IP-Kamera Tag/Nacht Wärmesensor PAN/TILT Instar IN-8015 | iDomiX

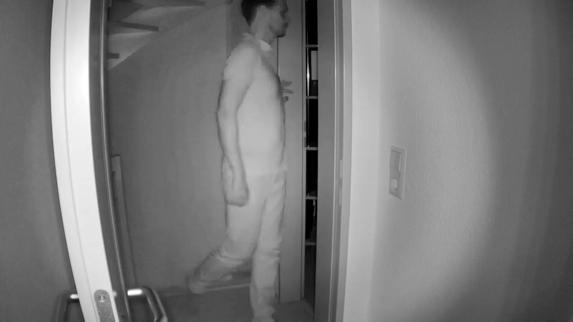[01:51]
Da gehe ich gleich nochmal detaillierter drauf ein. Steuerbar ist die Kamera über die Motoren, neigen und schwenken, ganz klar.
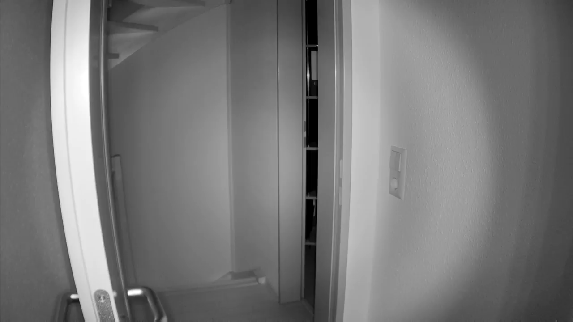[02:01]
Aber das Tolle dabei ist, wenn ihr die Kamera schwenkt oder neigt, dann wird kein Alarm weitergegeben, denn die Kamera weiß das.
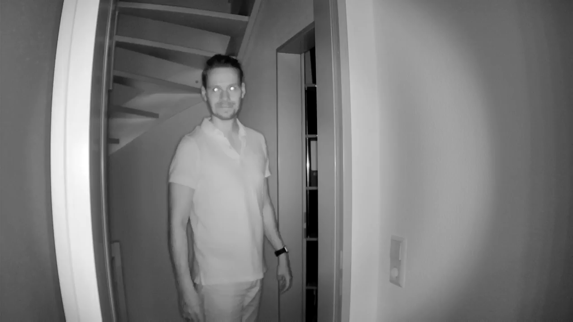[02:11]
Ein integriertes Mikrofon, ein integrierter Lautsprecher, integrierte Alarmein- und Ausgänge, um weitere Sensoren anschließen zu können. Eine Erreichbarkeit über einen dünnen DNS-Dienst, der kostenlos ist, wird ebenfalls mitgeliefert.